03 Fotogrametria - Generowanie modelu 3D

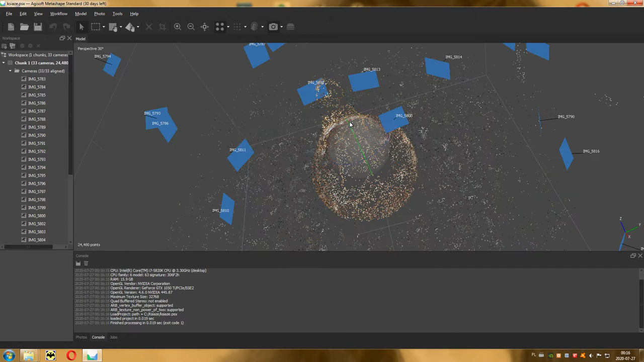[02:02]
Możemy zobaczyć jak mniej więcej wygląda model. To jest tylko kilka punktów, które są tutaj pokazywane. W sumie na dole widać, że jest ich 24 tysiące, więc w sumie dosyć dużo. I też określone zostały położenia aparatu, który robił te zdjęcia. Czyli w sumie widzimy wszystkie zdjęcia, a dokładnie położenie aparatu, z którego zdjęcie zostało zrobione. Tutaj też możemy zaznaczyć dowolne zdjęcie i zobaczyć gdzie aktualnie aparat się znajdował w naszej, tym razem w wirtualnej przestrzeni.
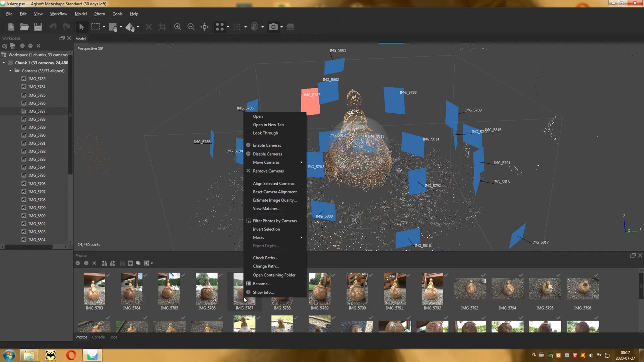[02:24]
Możemy też wybrać, klikając prawem, lock through i zobaczyć jak wygląda model z tego ujęcia. Oczywiście tu jest zdjęcie pionowe, tutaj widzimy obraz poziomo, więc trzeba trochę oddalić, żeby zobaczyć więcej.
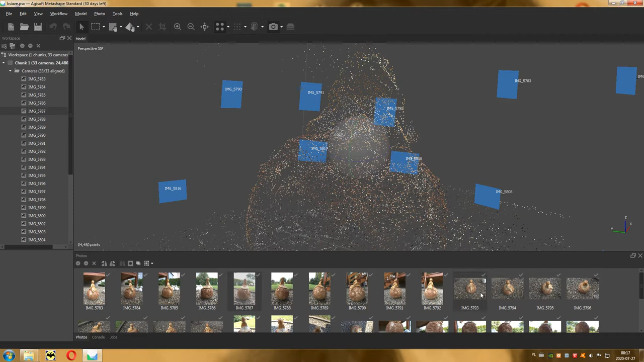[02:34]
Tutaj widać nieco więcej.
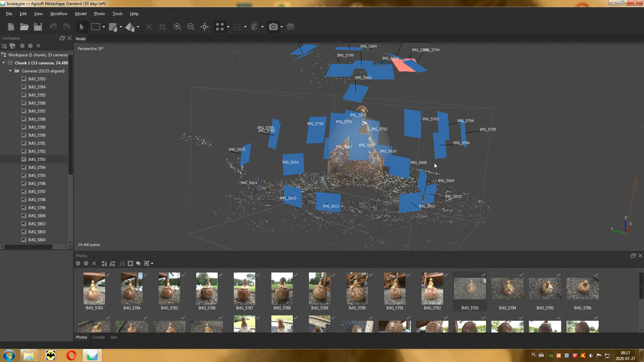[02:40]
Możemy też wybrać inne zdjęcie, na przykład to i zobaczyć. To jest poziome zdjęcie, więc trochę lepiej będzie widać.
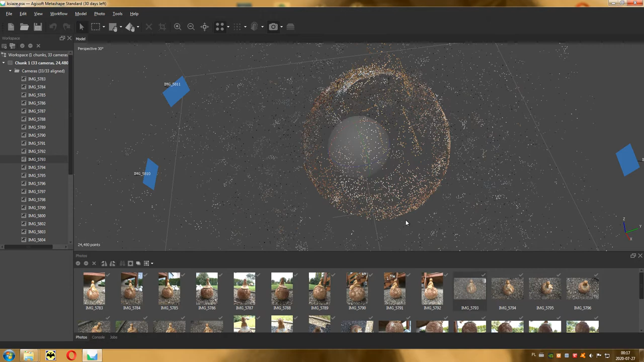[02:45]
Właśnie dokładnie widać, co widać z tej kamery, jak wygląda nasz model, nasze punkty, które zostały znalezione.
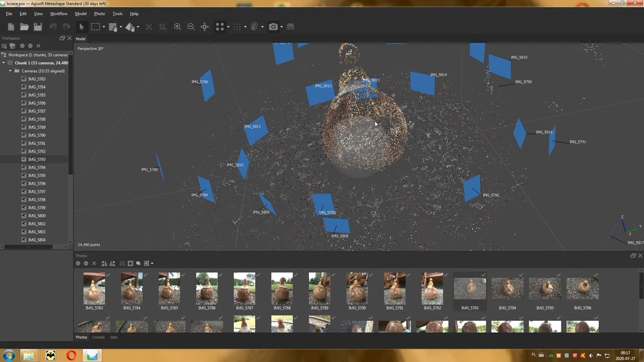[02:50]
Najbardziej jednak długim procesem, jeżeli chodzi o obliczenia, jest budowanie chmury punktów.
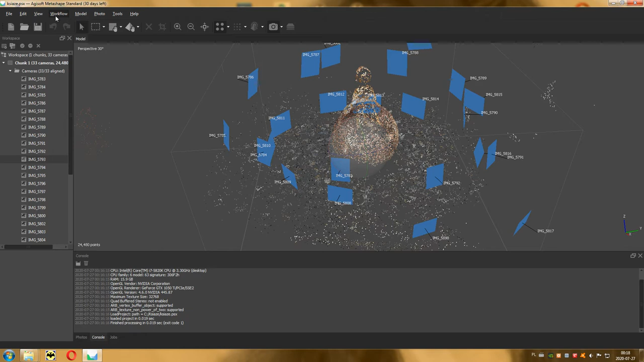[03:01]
Wchodzimy do workflow i wybieramy den z cloud. Właśnie dzięki temu zbudujemy chmurę punktów, która będzie bardzo gęsta, a na jej podstawie można już wszystko wtedy stworzyć. Wybieramy jakość medium. Ultra high prawdopodobnie dla 16 GB RAM-u może trochę braknąć pamięci. Milt, jeżeli mamy model gładki. Ja najczęściej wybieram agresive, ponieważ różne modele się skanuje i agresive nieco lepiej wygląda. Nie wygładza modelu, jeżeli tego modelu nie potrzebuje.
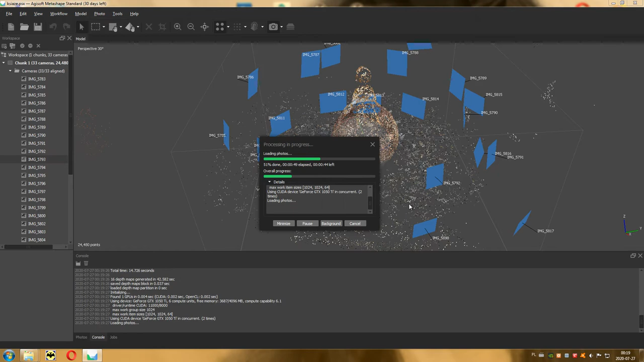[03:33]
Ok, teraz to trwa znacznie dłużej. Oczywiście jakość medium jest według mnie wystarczająca w tym przypadku, w tym modelu. Jeżeli byśmy skanowali na przykład pomieszczenie, czy cały blok, no to już trochę inaczej.
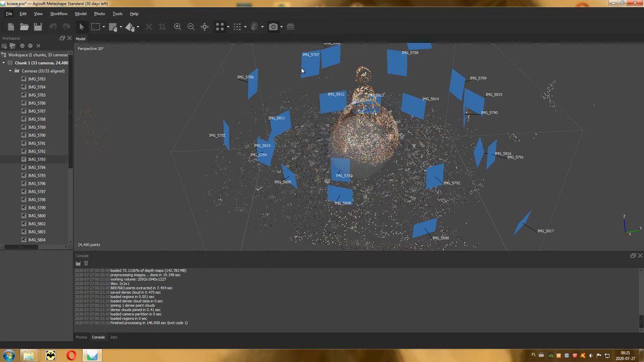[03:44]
Możemy włączyć podgląd zdjęć, bo on nie jest w sumie już nam potrzebny.
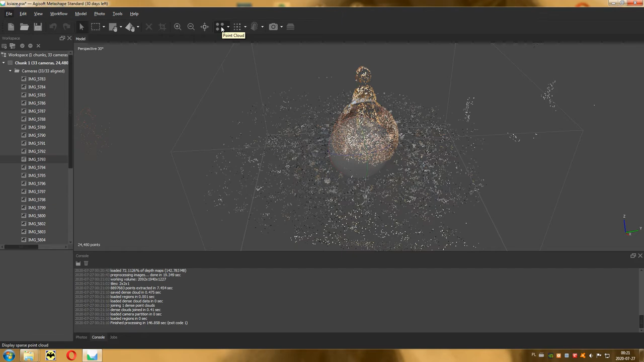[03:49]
I teraz mamy point cloud, jeżeli wybierzemy dense cloud, to będzie chmura punktów, która wygląda tak jak już prawie gotowy model. Widzimy, że wygląda całkiem dobrze. Szukamy, czy nie ma jakichś dziur, ponieważ często się zdarzają.
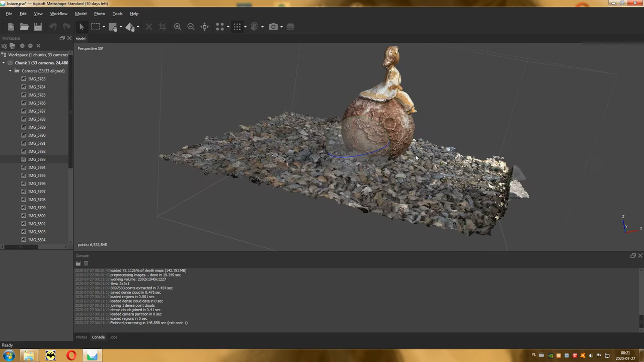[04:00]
No jest dziura na dole, ale ją można odtworzyć.
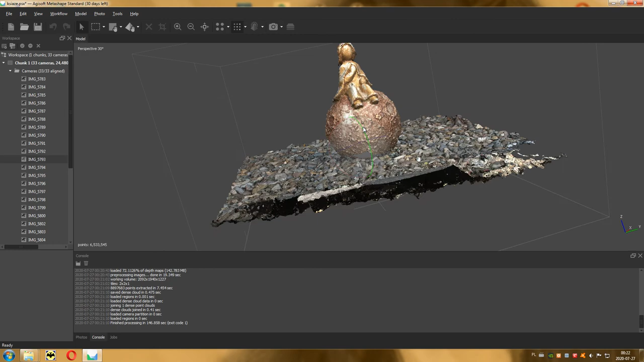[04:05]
No tam po prostu nie dało się wsadzić aparatu, więc poza spodem kuli wygląda to całkiem dobrze.